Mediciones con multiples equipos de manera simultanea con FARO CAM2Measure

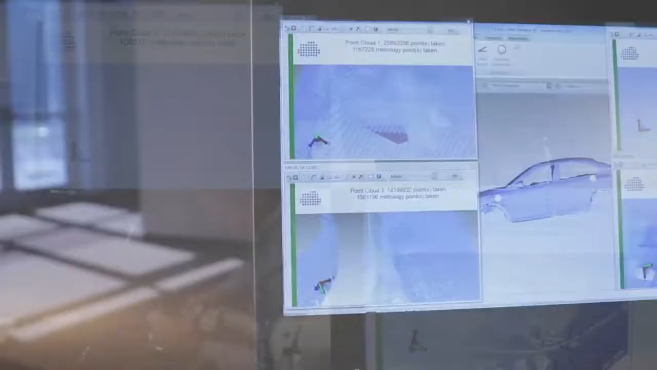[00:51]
occur simultaneously within one coordinate system and input into a single seat of software on one computer.
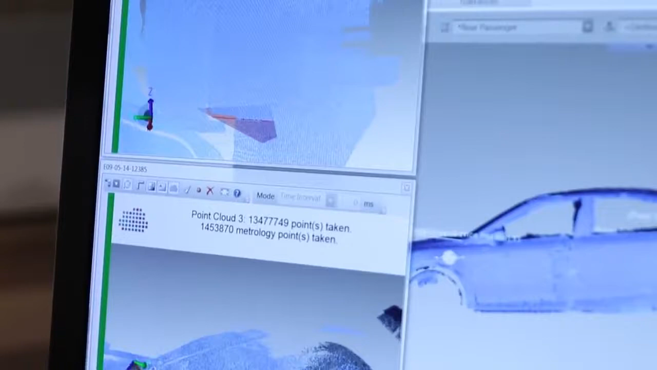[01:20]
Simple to set up and use, CAM2 Measure 10 software lets you leverage the power of simultaneous measurement to complete large-scale